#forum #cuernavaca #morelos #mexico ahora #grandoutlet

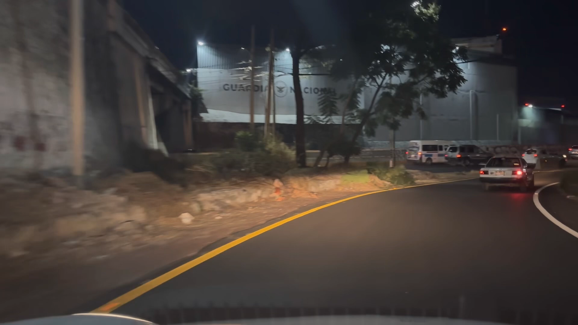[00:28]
pues nos han pedido gracias, han sido muy bien aceptados los videos de nocturnos,
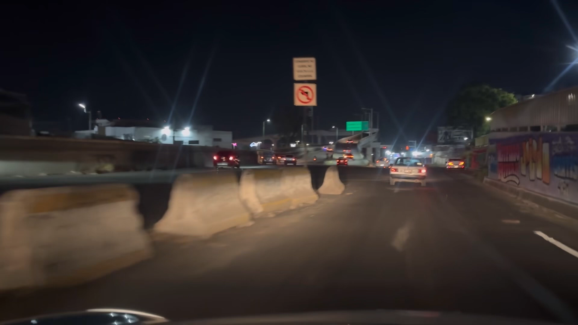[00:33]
no tan tarde, hay que tener precaución, no hay que andar tan tarde después de cierto horario, tenemos un horario temprano, más ahora que seis y media, cuarto para las siete y se va el señor Sol. Pues aquí estamos ya subiendo el paso elevado, vamos hacia arriba, tiene una vista muy, muy, muy bonita,
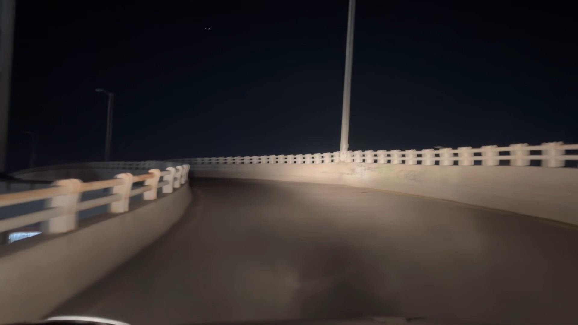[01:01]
eso sí me gusta mucho, disfruto mucho subir por este elevado, ya podemos ver ahí los negocios, es muy raro que tengamos elevados altos, este es uno de ellos si no me equivoco.
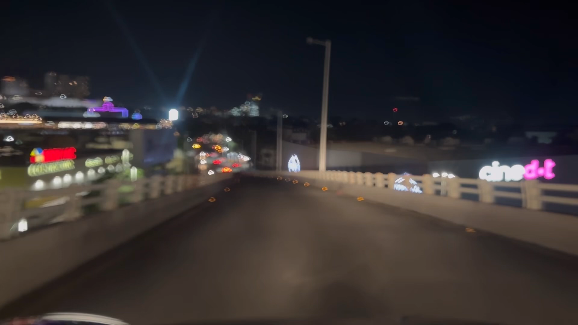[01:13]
Ahí están algunas compañías aquí, a la izquierda y derecha, ustedes ya lo están reconociendo cuáles son, ha crecido mucho esta zona, la Flores Magón,
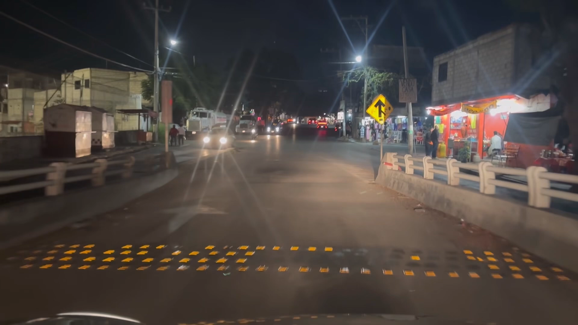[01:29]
muy cerca de la 10 de abril, y bueno, también pues yo no sabía,
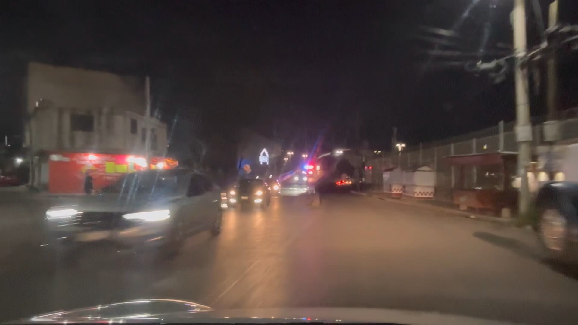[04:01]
Ahorita ya no hay otro puente de regreso, así que vamos bajando. Vamos por abajo más bien. Y bueno, ahí les dejo la imagen para que la disfruten.
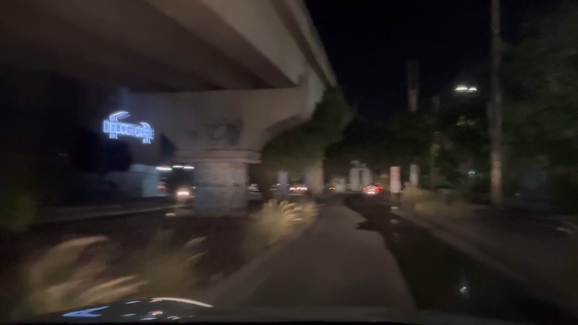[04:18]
Me dejo de tanta guaguara, chamacas y chamacos del canal de Uli Geller y La Moña, el canal de la alegría.
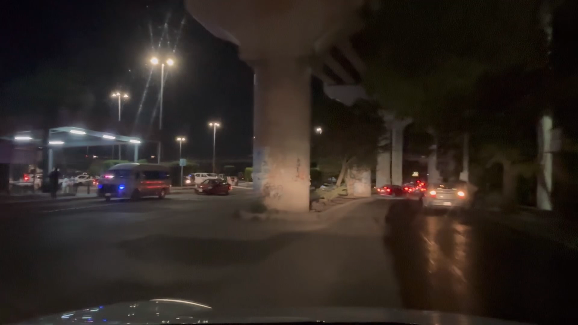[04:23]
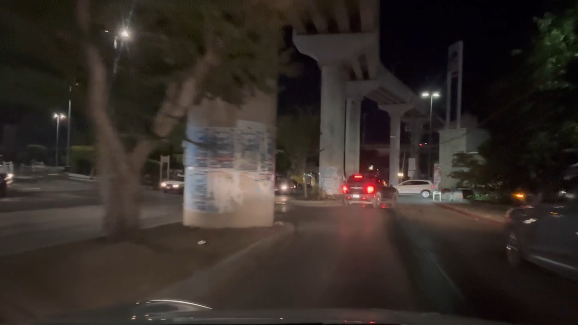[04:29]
Más que hay que echarle paciencia porque ahorita hay tráfico.
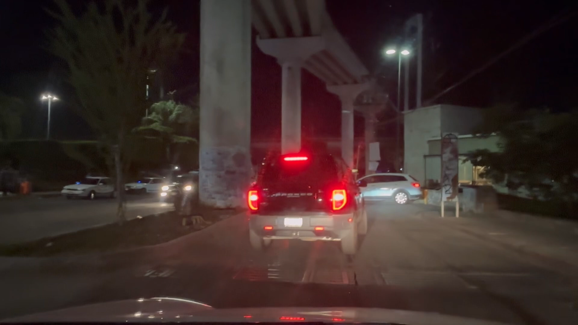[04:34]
Ya toda la gente está saliendo y es lunes el día de hoy. Bueno, pues ahí les dejo el video. Disfrútenlo. Y como dice La Moña, vamos hacia el Paso Express, vamos hacia el sur. Ahí vamos a finalizar con este videíto nocturno. Casi casi de donde comenzamos.
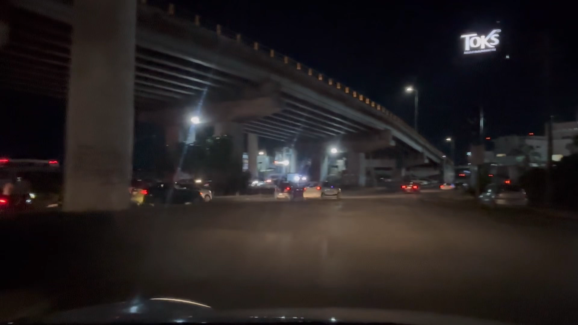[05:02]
Ah, ahí está ese famoso restaurante también. Antes estaba un buffet, que ya no me acuerdo cómo se llamaba ese restaurante. Ah, California. Hace muchos años, más de 20 años recuerdo que estaba ese restaurante.
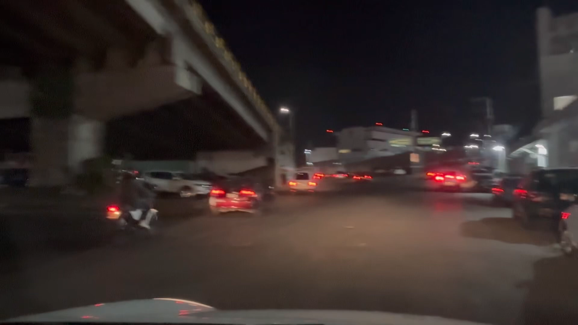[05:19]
Allá arriba la Guardia Nacional, el edificio con sus dos lucecitas porque tiene el impuerto.
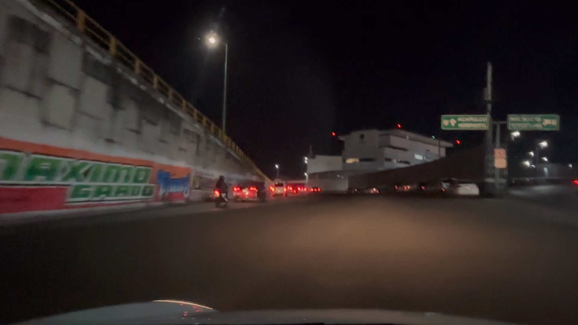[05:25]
Ya lo hemos visto de día también. Ahorita de noche se ve diferente.